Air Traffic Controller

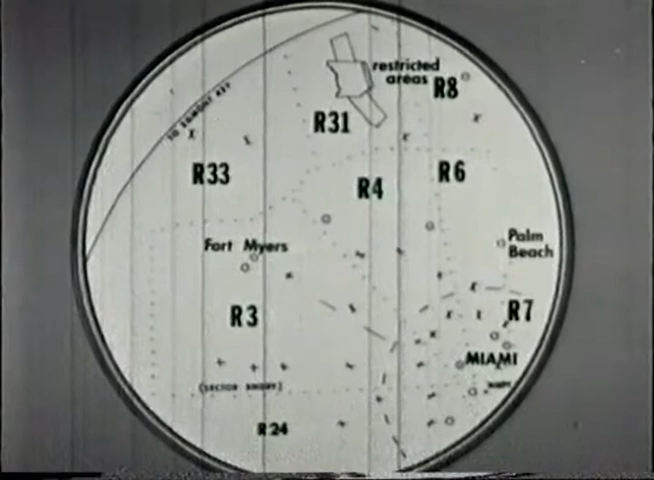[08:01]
The terminal area, shown here in yellow, is marked by the dashed line. Sector's are indicated by a different line. Here we see the plan view of the low-altitude airspace northwest of Miami International Airport.